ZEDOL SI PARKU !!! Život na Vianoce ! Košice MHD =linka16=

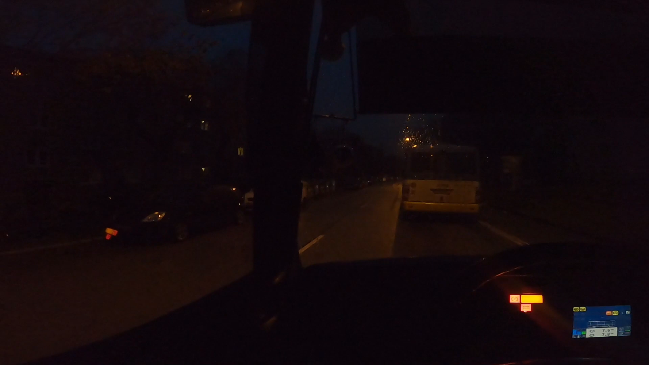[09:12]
aktuálne som na Podradovej, vonku je tma jak v rohu. Neviem, či by bolo aj vôbec niečo vidno, predsa len tá kvalita po tme je trošku horšia.
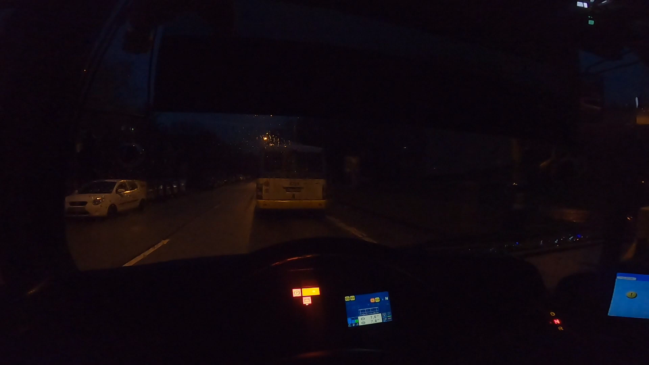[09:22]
Takže mesto je ľudoprázdne, sem tam niekto cestuje, ale viac menej by to bolo asi zbytočné. Takže to by bolo z vianočnej 16-ky asi na dnes všetko.